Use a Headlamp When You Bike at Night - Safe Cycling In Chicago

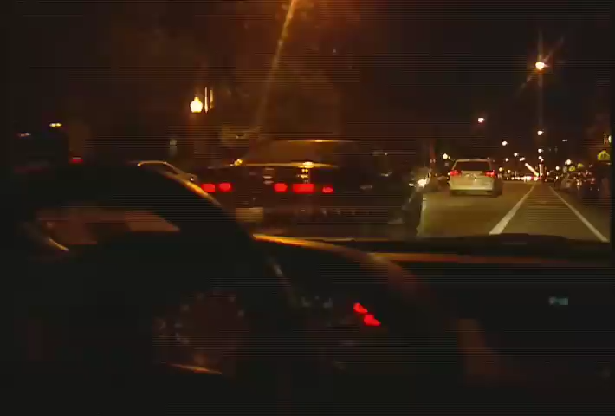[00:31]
This is Wesley as seen on his bicycle from 250 feet behind the windshield of a car at night. Or is he seen? Can you see him from 250 feet? Can you see him from 100 feet? Can you see him from 50 feet? Did you notice him riding straight toward you on the wrong side of the street?
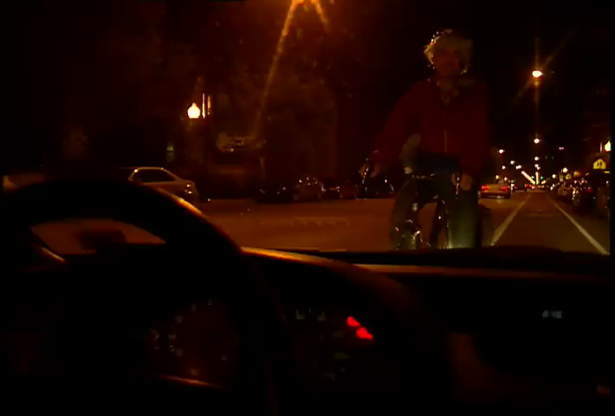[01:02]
Wearing a blue tutu and a green clown wig. Even the craziest things can go unnoticed. But you're not crazy.